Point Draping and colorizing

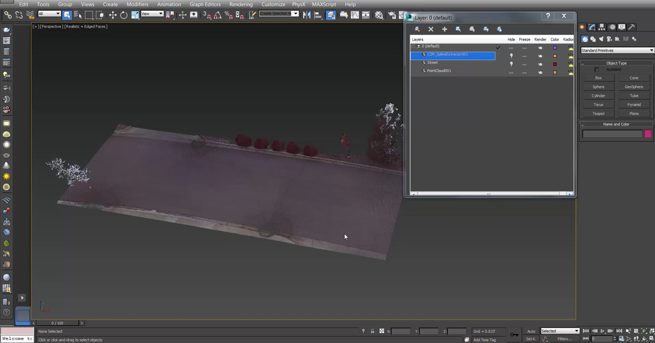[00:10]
I'm sorry, Clouds to Max 1.2. And that's essentially that we can drape a mesh or points on top of a point cloud. So we have a section of a scan here of a roadway.
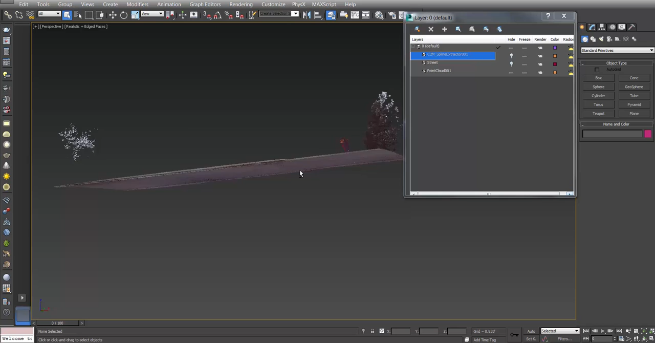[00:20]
I chose this because it's actually on a hill, which would make it a little more difficult to do.